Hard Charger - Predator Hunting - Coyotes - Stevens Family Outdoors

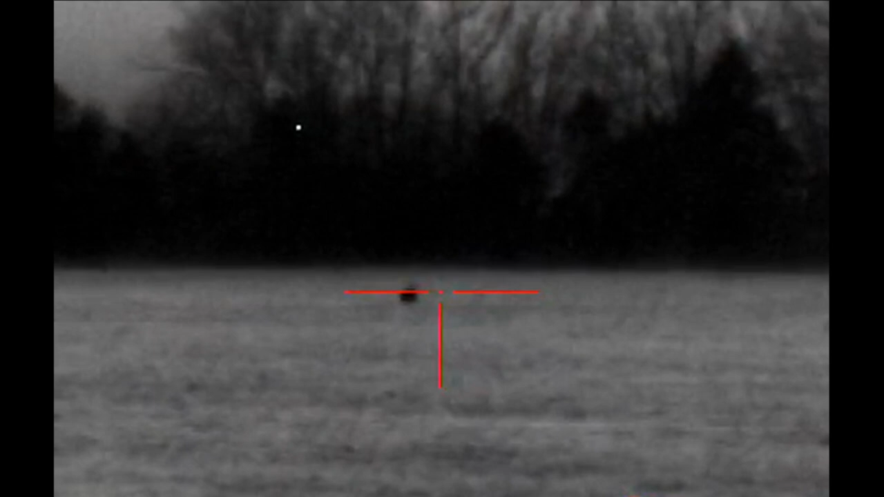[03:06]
Yeah, he's going down. Shhh. Yeah, I did. He's down at the edge.
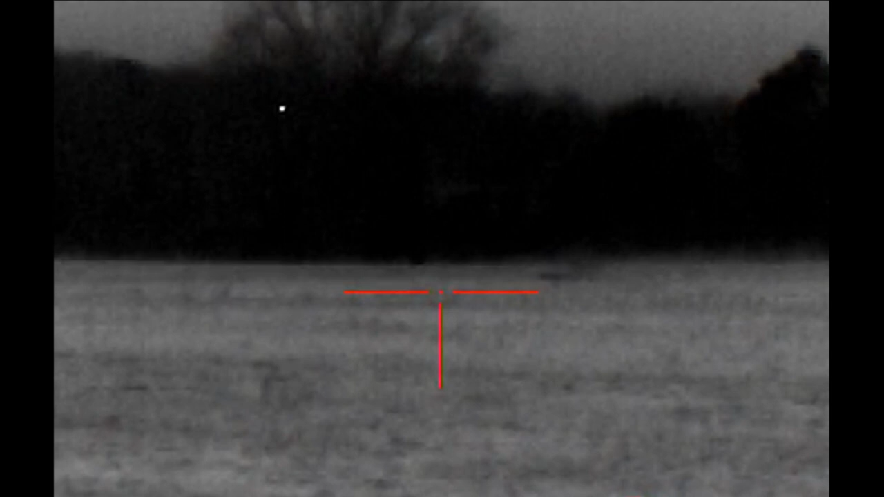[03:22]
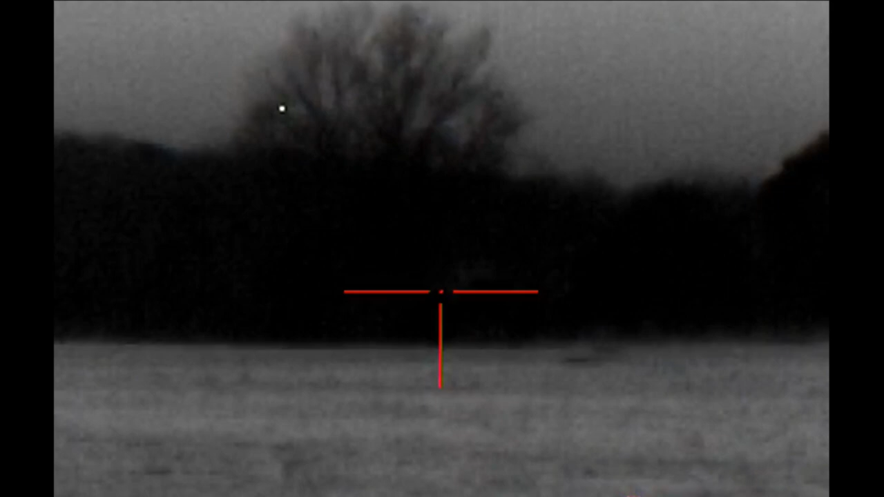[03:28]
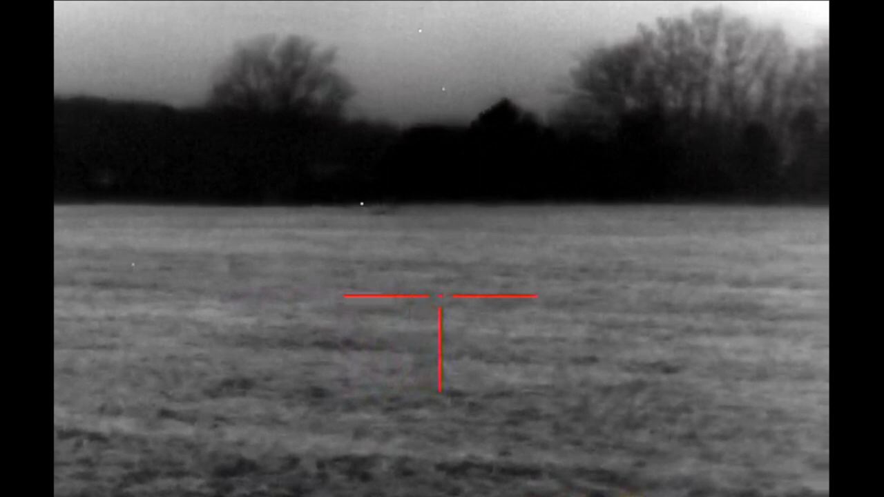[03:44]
He went down by that big tree. He went down by that big tree. Yeah. What? Coyote. Good job. Yeah. Camera one? Yes. Good job.